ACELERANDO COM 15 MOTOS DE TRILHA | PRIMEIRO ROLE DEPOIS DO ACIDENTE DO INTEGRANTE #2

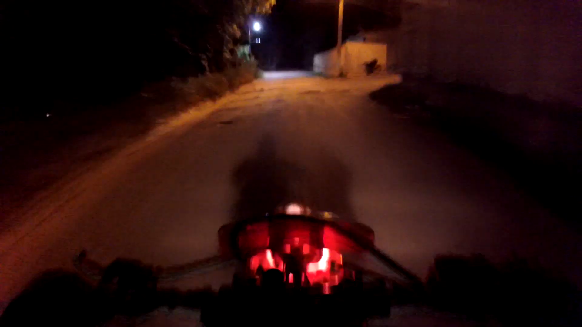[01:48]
Rapaziada, acompanha esse rolê que vai estar demais, hein.
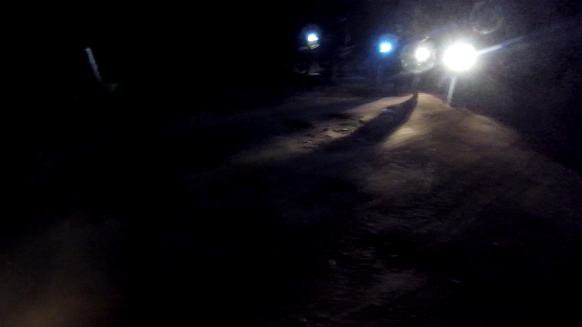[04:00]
Encostar aqui, porque ficar no meio da estrada aqui é foda. A turma aí, ó, tem 16 motos no rolê.
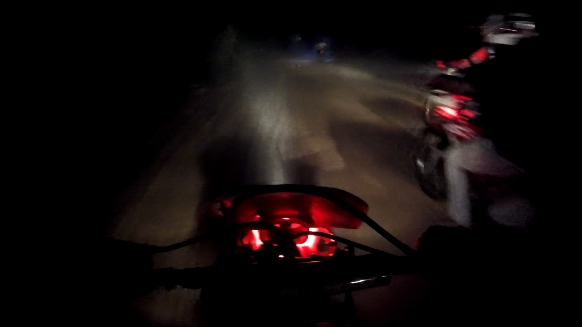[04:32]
Alequinha aqui na frente desse... Essa CRF aqui. Mano, vamos com Deus, com calma. Ó.
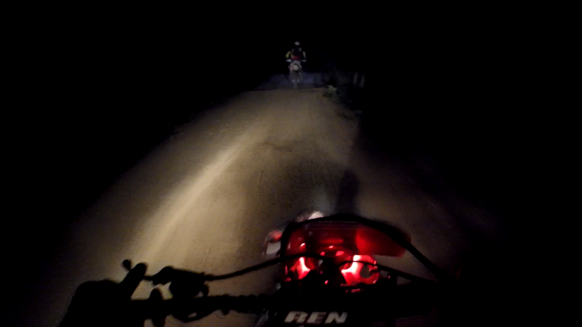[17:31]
Ó a ponte aí. Ô galera, tem que ficar esperto em ponte, ou sempre vai pela direita. Não no meio, porque no meio pode ter buraco, igual aqui na região a gente conhece como Mataburro. Aqui na região.
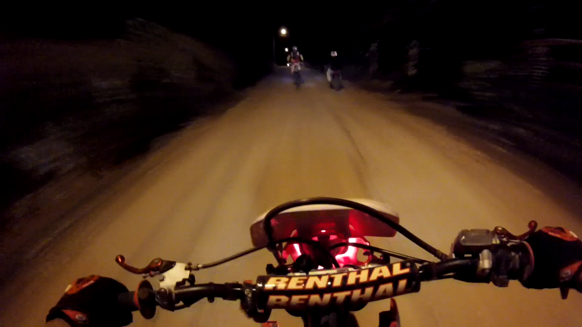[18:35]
Já tem uma turma aqui já, ué.
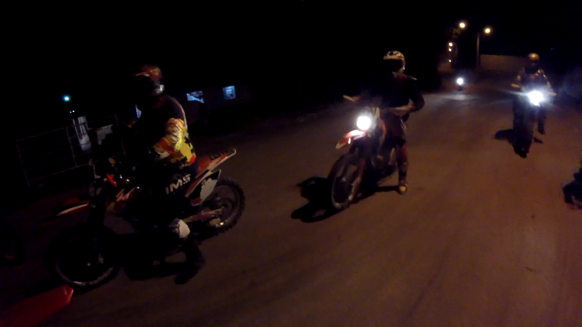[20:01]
16 motos no rolê, rapaziada. Esse aqui foi embora.